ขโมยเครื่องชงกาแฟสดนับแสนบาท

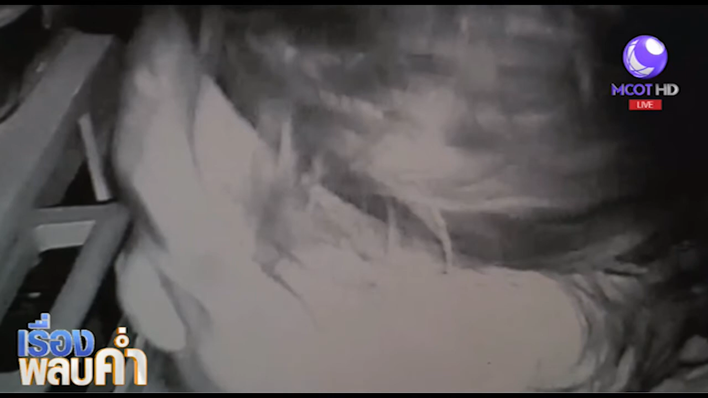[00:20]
คือร้านนี้เขาติดกล้องวงจรปิดเอาไว้ 6 ตัวด้วยกันแต่เจ้าโจนคนนี้นะคะรู้อีกนะว่าเขามีกล้องไปตัดสายกล้องวงจรปิดทั้ง 4 ตัว
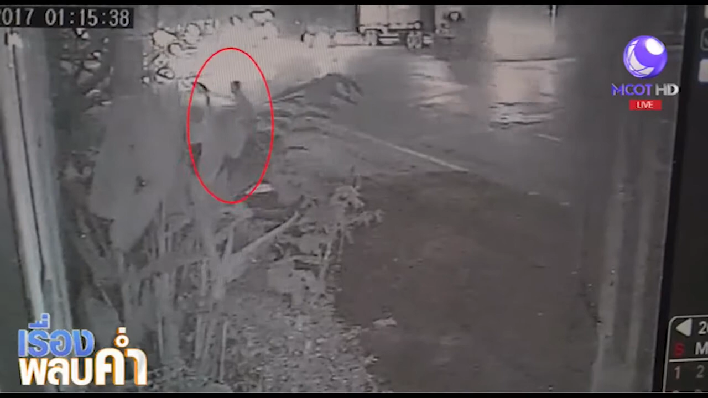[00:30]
แต่อีก 2 ตัวเขาใช้ Wi-Fi ไม่ต่อสายไงก็เลยไม่รู้ว่ามันมีอีก 2
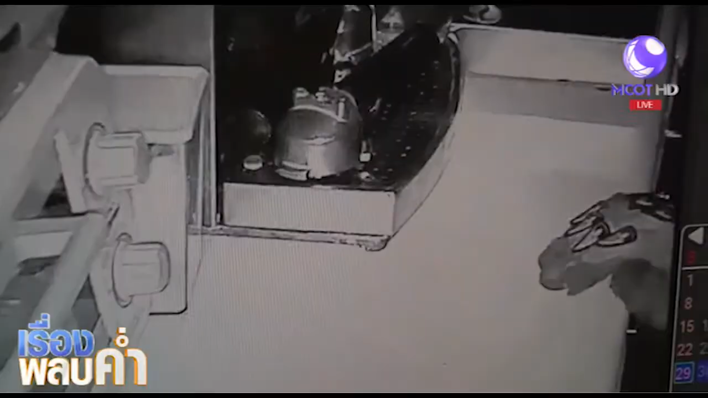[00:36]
ตัวที่มันทำงานได้นี่ขนาดรอบครอบแล้วนะรอบครอบแล้วตัดไปทั้ง 4 ตัวแล้วนะนี่ค่ะ อยู่ที่ แถว-แถวถนนปู่เจ้า สมริงภร